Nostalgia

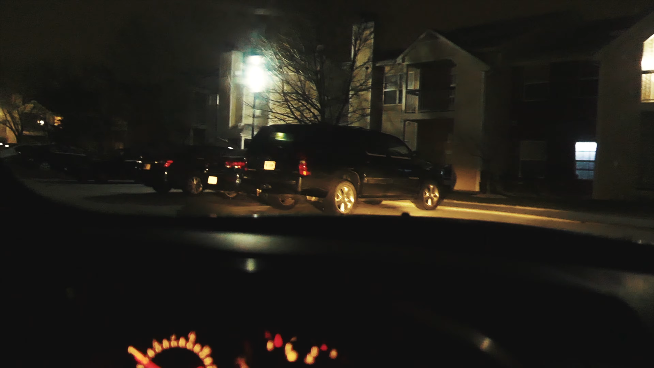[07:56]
I feel like the feds are on our tail because we're driving so slow. Dude, this is such a weird like view.